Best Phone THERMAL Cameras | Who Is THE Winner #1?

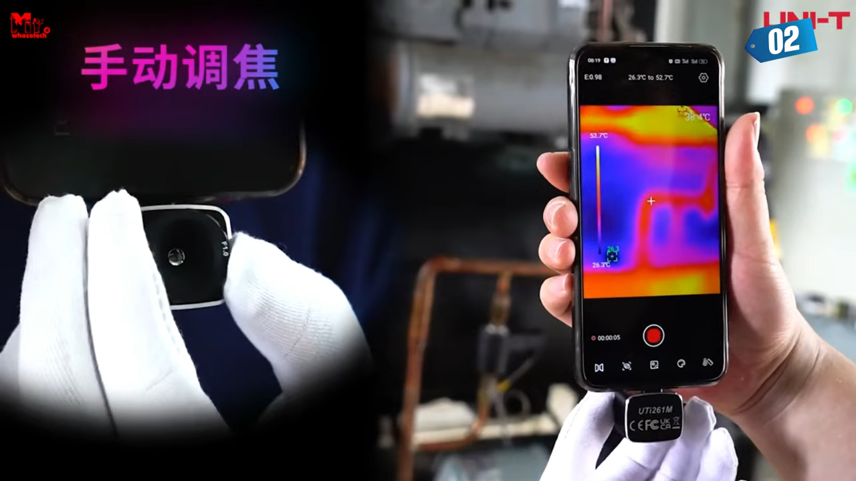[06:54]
On screen: scale top 52.7°C, scale bottom 26.3°C
Our device supports not one, but two application scenario modes. It's as simple as selecting your preference, and you're good to go.
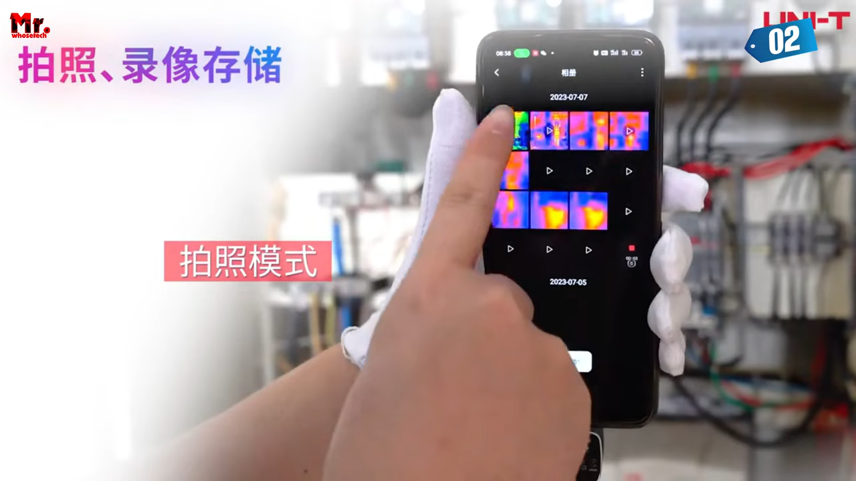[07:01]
And here's the best part, it's mobile app compatible.
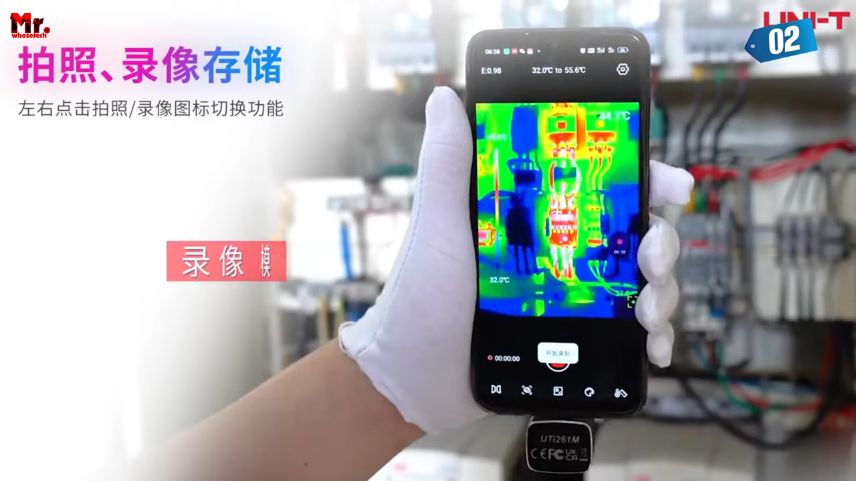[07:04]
On screen: scale top 55.6°C, scale bottom 32.0°C
Compatible with Android 6.0 and above.
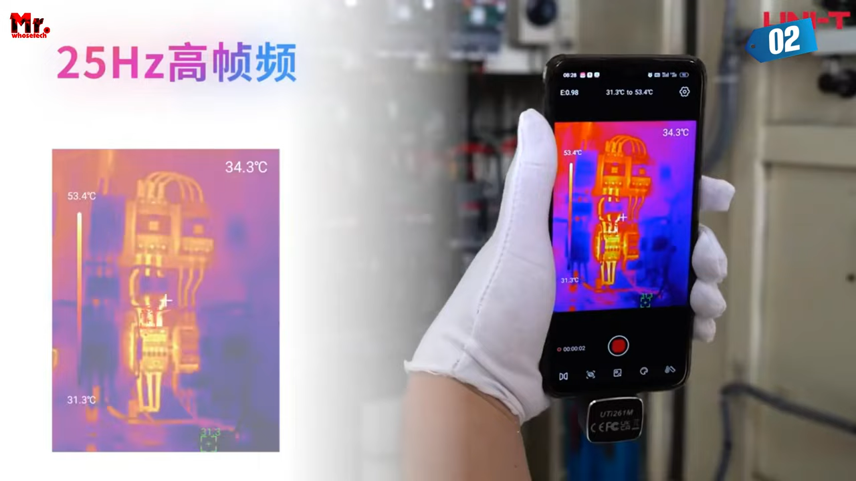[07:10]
On screen: spot 34.3°C, scale top 53.4°C, scale bottom 31.3°C
Need crystal clear visuals? Just a quick twist, and you can focus to perfection. It's that easy to make your display sharp and clear.
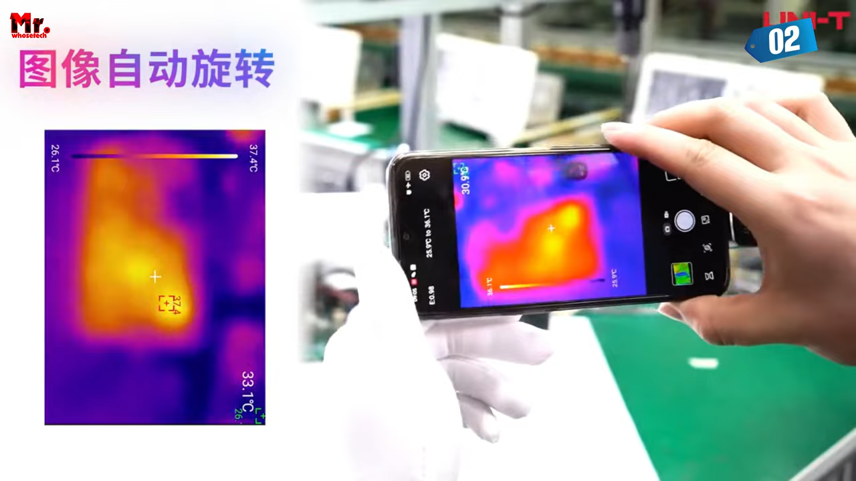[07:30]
On screen: scale top 37.4°C, scale bottom 26.1°C
You have the power to choose your preferred image display mode.
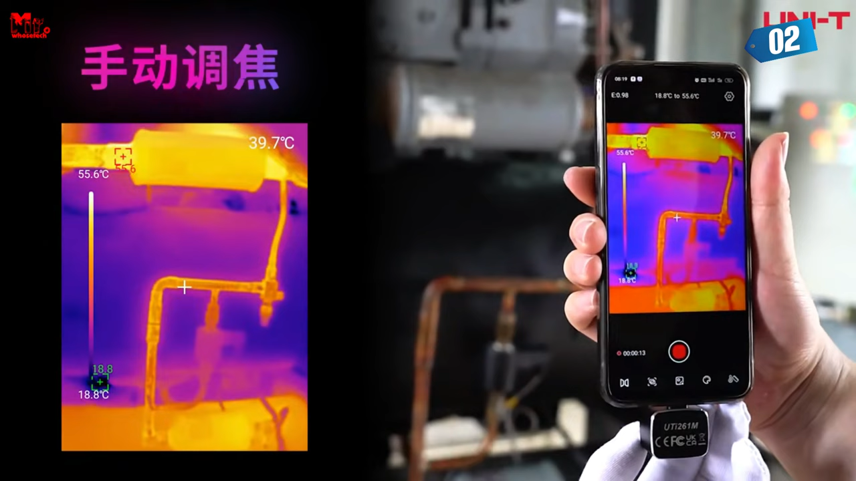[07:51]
On screen: scale top 55.6°C, scale bottom 18.8°C
You can view, browse, mark, analyze, and even export reports all in one device.
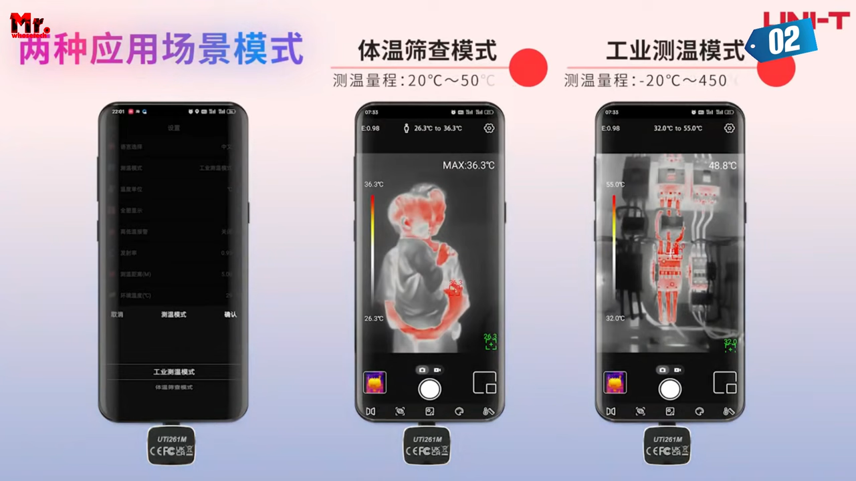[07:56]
On screen: max 36.3°C
Need to analyze temperatures? We've got you covered.
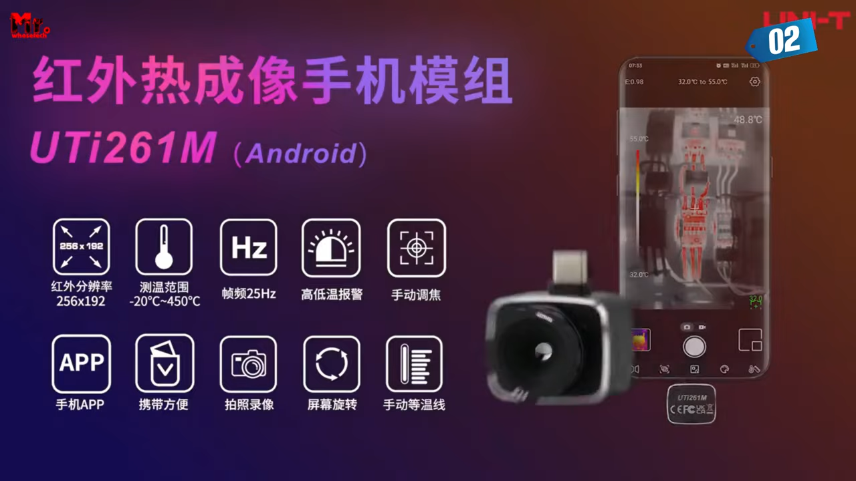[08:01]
With our thermometric analysis feature, you can pinpoint temperature data with precision. And for those who need even more control, we've got manual isothermal settings.
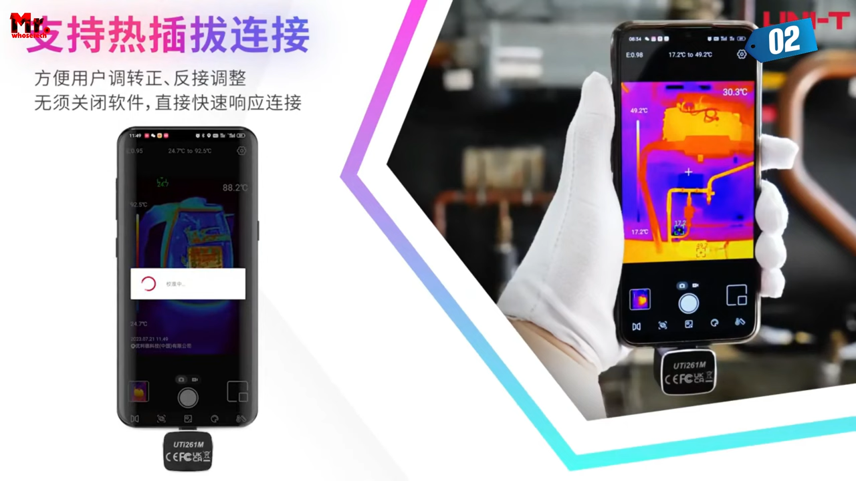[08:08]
Customize your settings. According to your specific needs, it's that flexible. Last but not least, let's talk about focus.
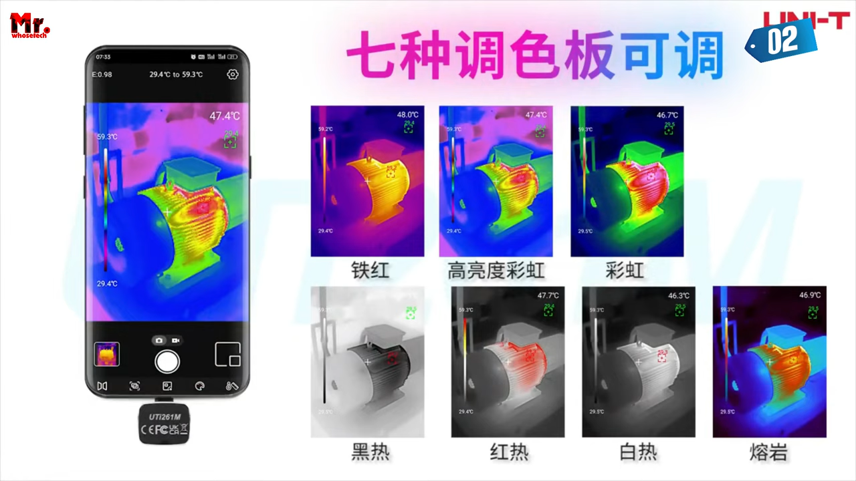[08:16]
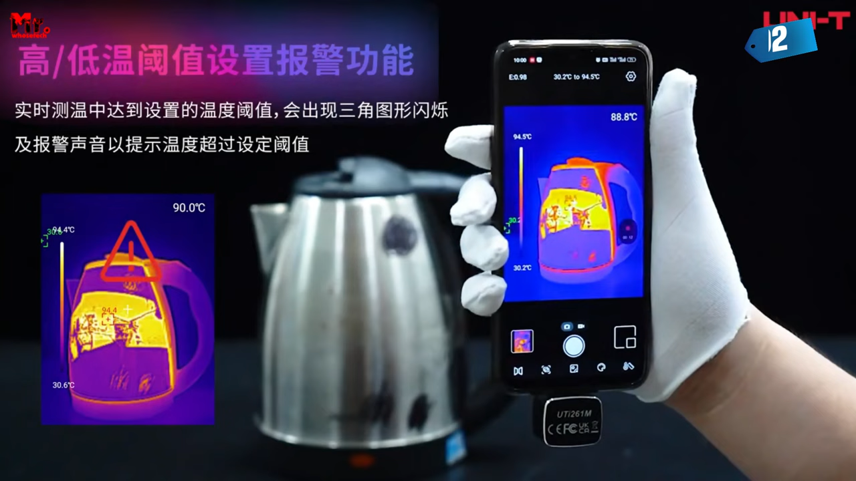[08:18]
Easily highlight the temperature zones that matter most to you.
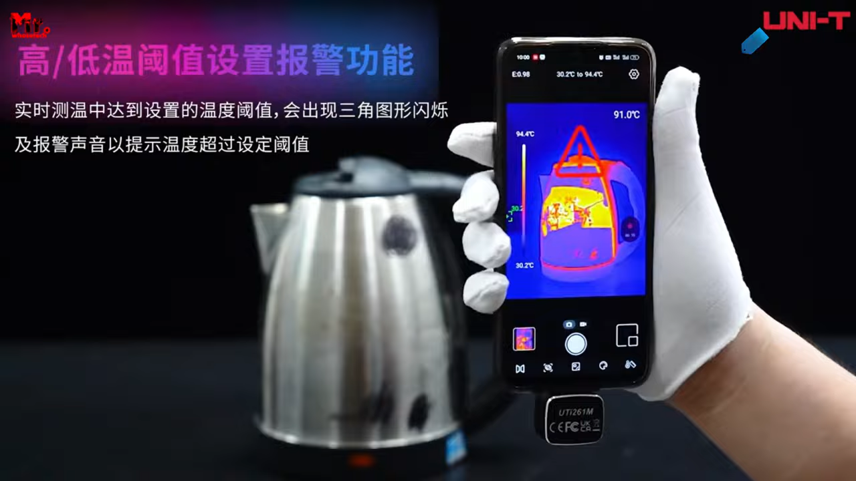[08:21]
On screen: scale top 94.4°C, scale bottom 30.2°C
Number one. Infra-ray thermal camera.